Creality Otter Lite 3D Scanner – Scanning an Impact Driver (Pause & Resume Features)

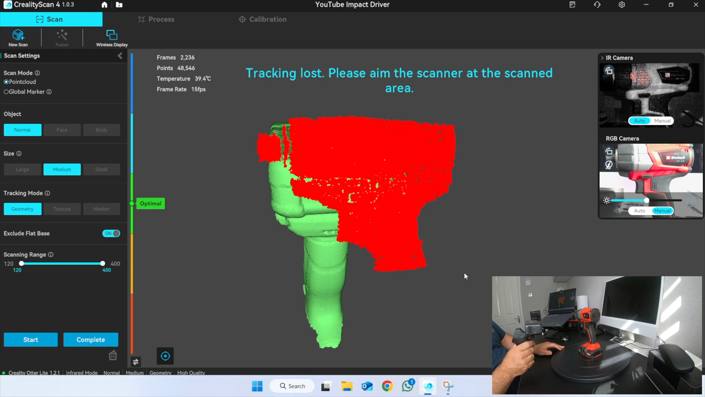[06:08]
See how it's got it now.
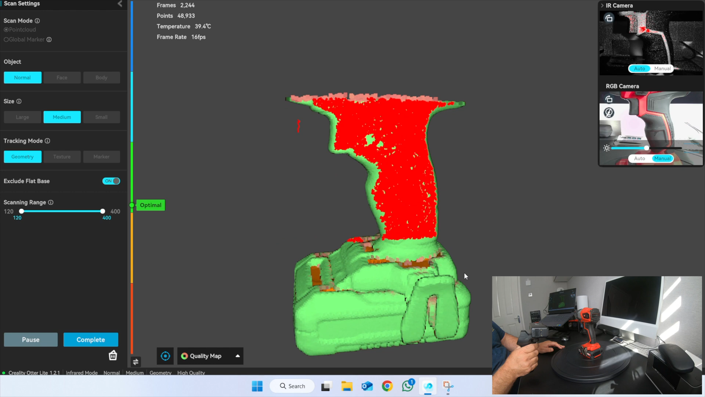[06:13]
I'm going to start scanning. Now then I've got to go up. And I've got to go round.
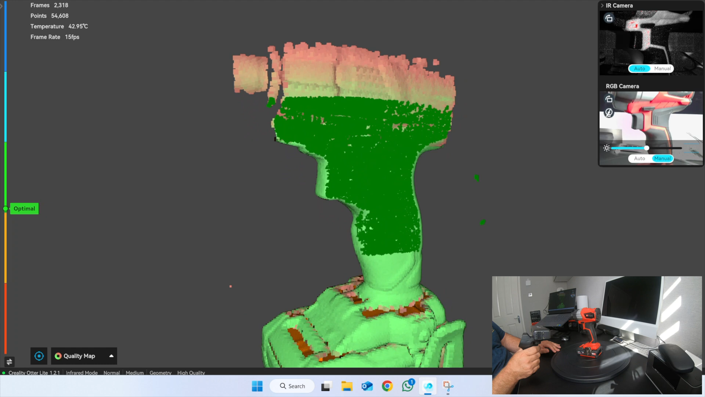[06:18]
Up and round. But I keep coming back down to.
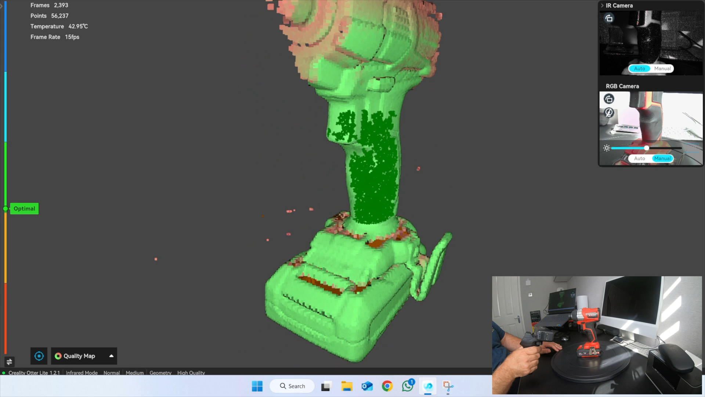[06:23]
The bit that I've already got. Which is the base.
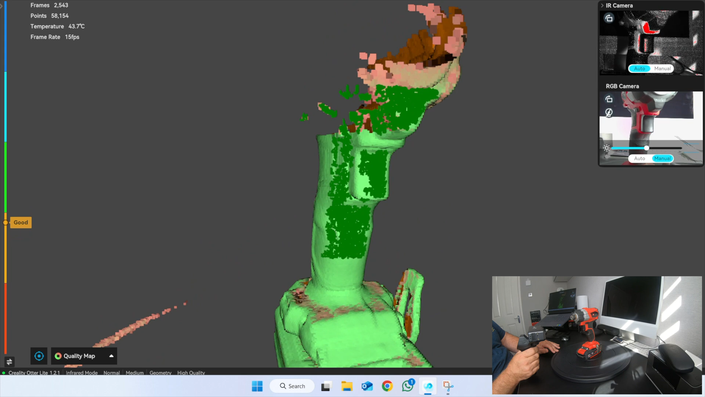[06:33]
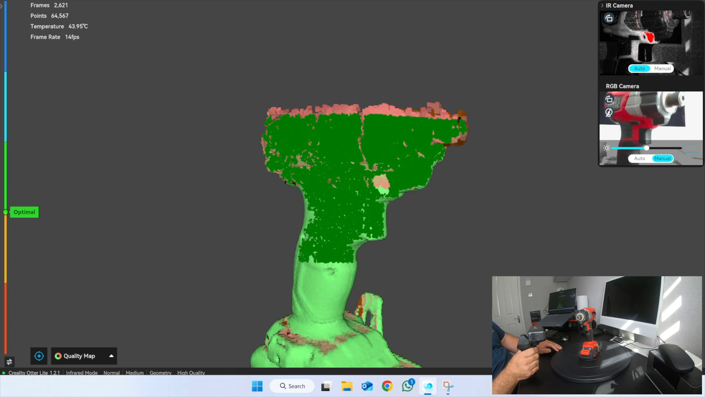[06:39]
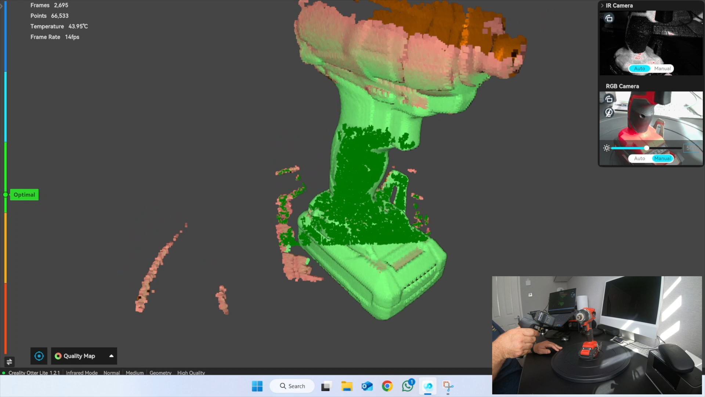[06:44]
I'm going to just fill them top pieces in.
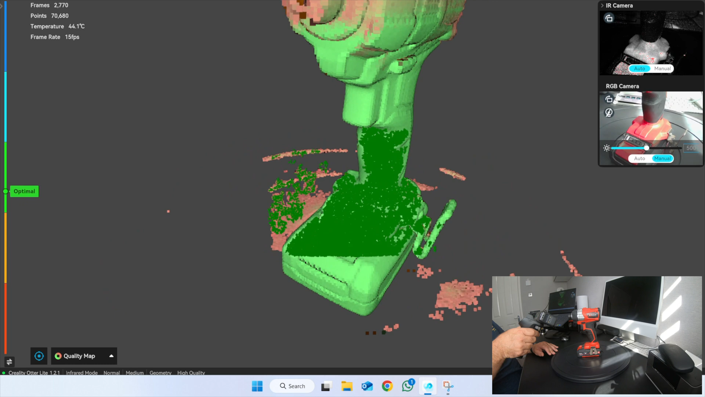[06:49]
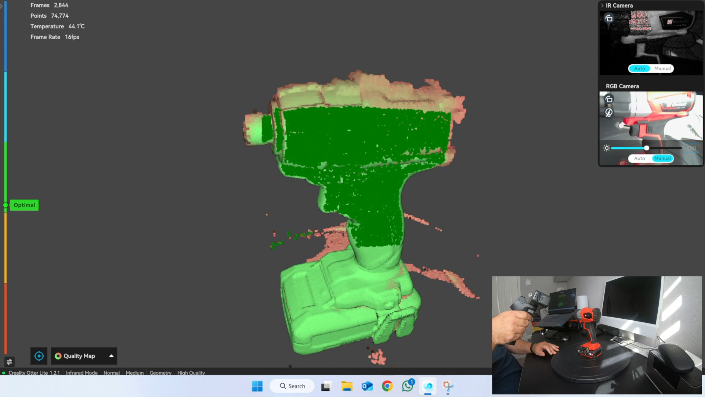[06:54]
And as you start to build up.
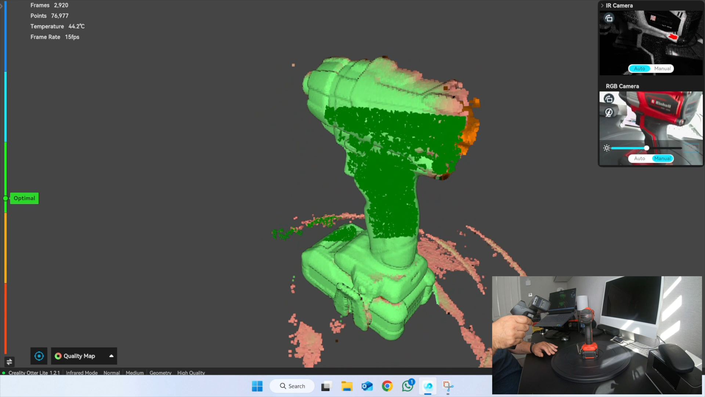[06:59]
And then the back here now. Look see. Keep the base in. Coating to some of the top.
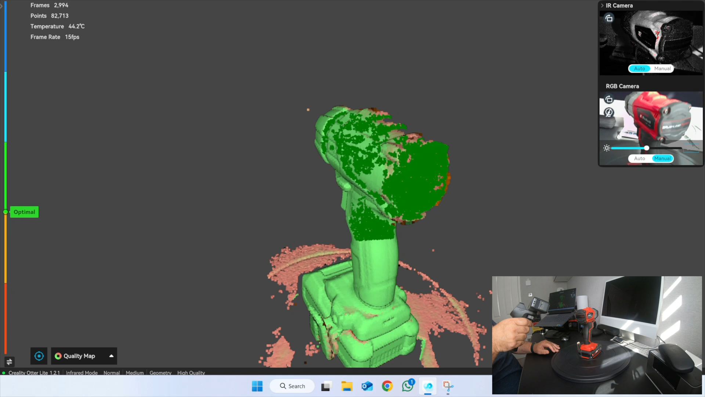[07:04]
And as you start to fill it in. So I'm going to come down to the base now. Because I've got the base. To come right past the.
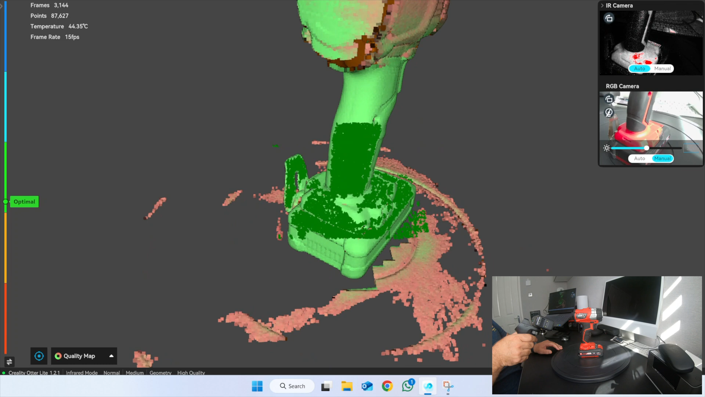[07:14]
The very tip of the back. And then I'm going to keep the tracking. As I go up the sides. If I'd have gone. Too high there then. It's not enough features in it.
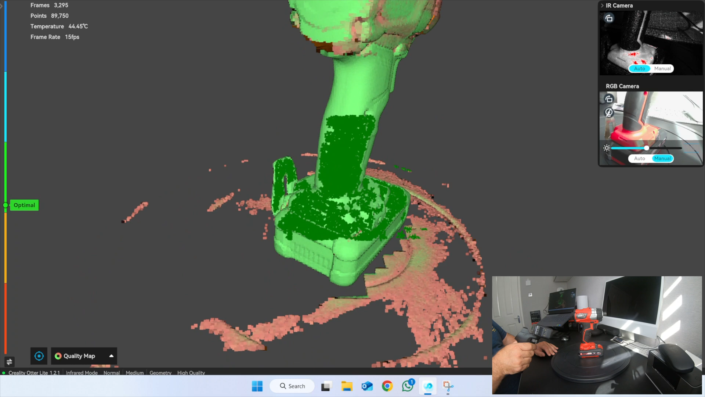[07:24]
So I'll come down to feature reach. Up to not yet scanned.
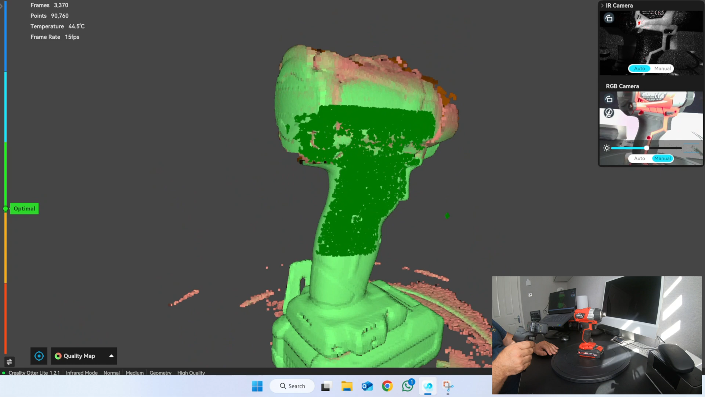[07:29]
Down to feature reach. Up to not yet scanned.
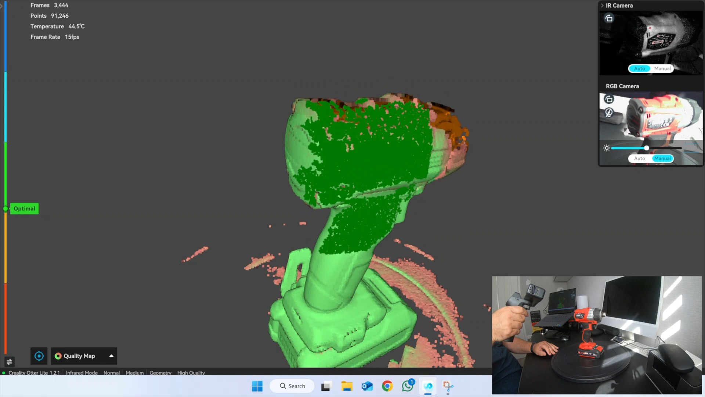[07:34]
Okay. So now I'm building up now. It's pink. And I'm now making it cream.
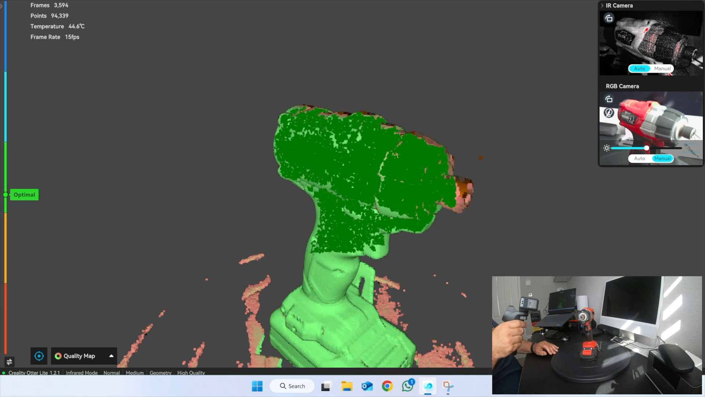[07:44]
And as I come round this corner. Now this is going to be a tricky bit. Because the end is round. So feature reach down by the trigger. And up to the scat.
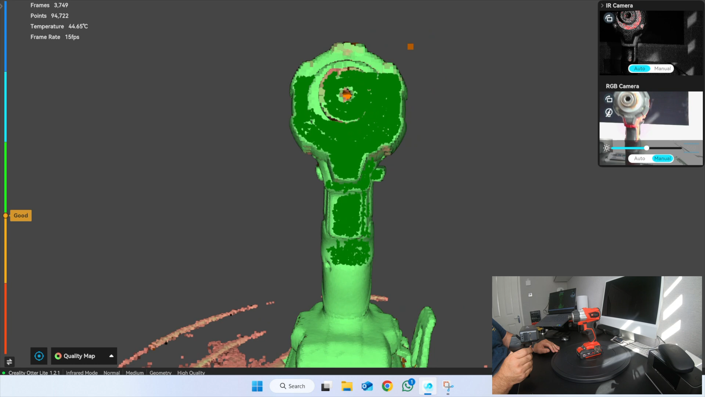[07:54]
Up to the bit. Where the till bit goes in. See.
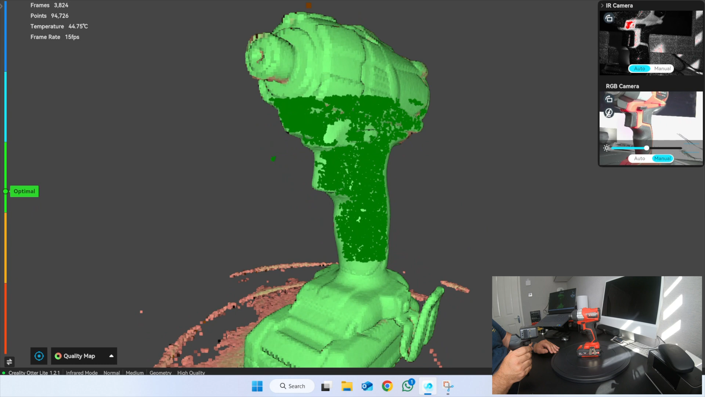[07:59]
Didn't realise tracking. It's brilliant.
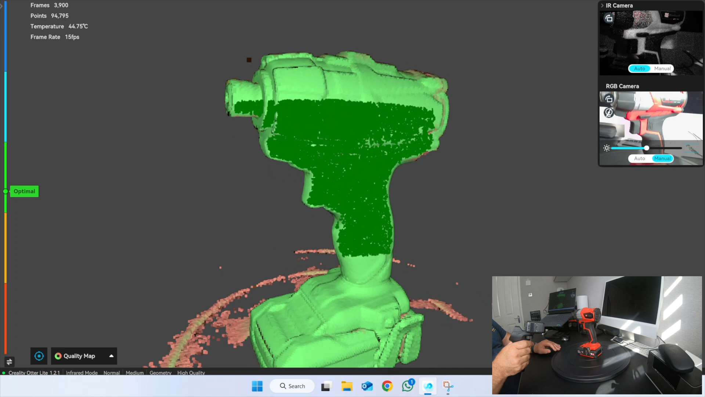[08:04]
So now it's green.